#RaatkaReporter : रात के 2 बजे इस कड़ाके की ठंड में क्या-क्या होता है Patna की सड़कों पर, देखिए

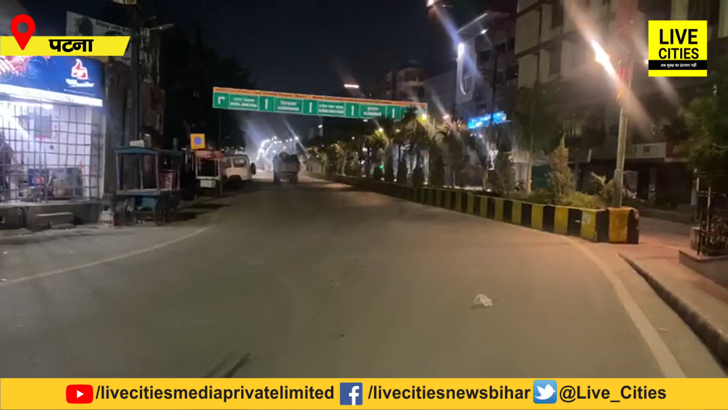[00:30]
माइटिंग सब दिख रहोगा रोड का फिसुन सान है ट्रक दिख रहे होंगे बस आपको तो बस हम इसली निकले हैं कि थंड का मौसम है रात के दो बजे पटना कैसा दिखता है वो दिखाने
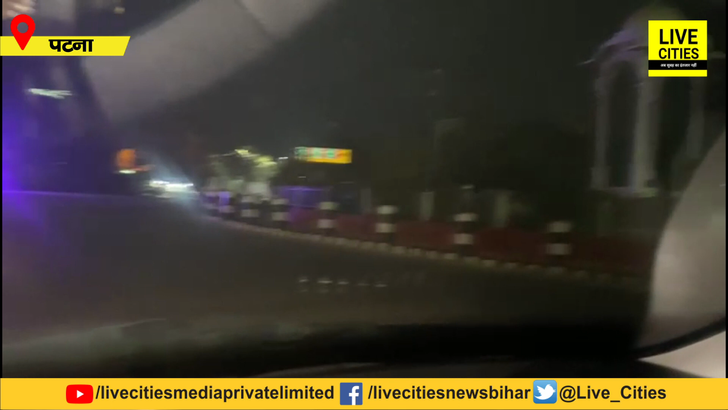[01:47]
एक्जबेशन रोड गीटने मदस से हम निकल लिये थे रास्ता आपको दिखाए कि सून सान्थ हर यह देखे कारगिल चौक
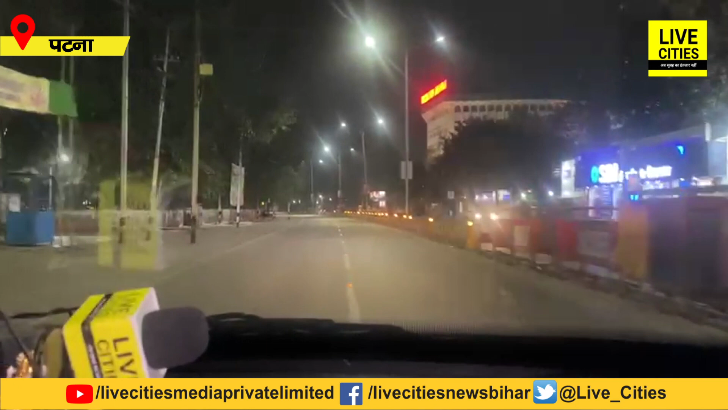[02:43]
एधियुए हम आगे डाग बंगला चौराहे पे हवा भुखक
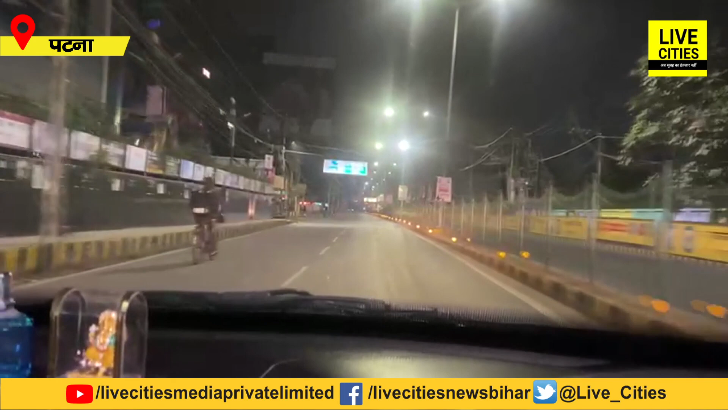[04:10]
तो इंकम टेक्स शराहा पर मौजूद हूँ मैं देखे यहीं पर पुलिस प्रशासन टाइट
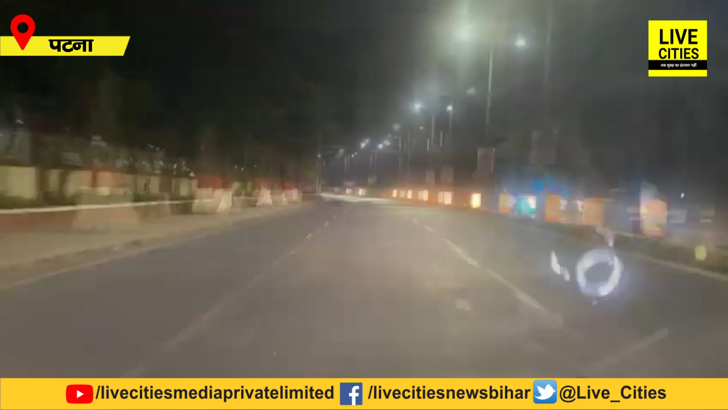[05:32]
अब दिख यहां रात के दो बजे रोट साफ सफ आई हो रहे हैं यहां पर कुछ लोग भी मजूद हैं बोरिंग रोट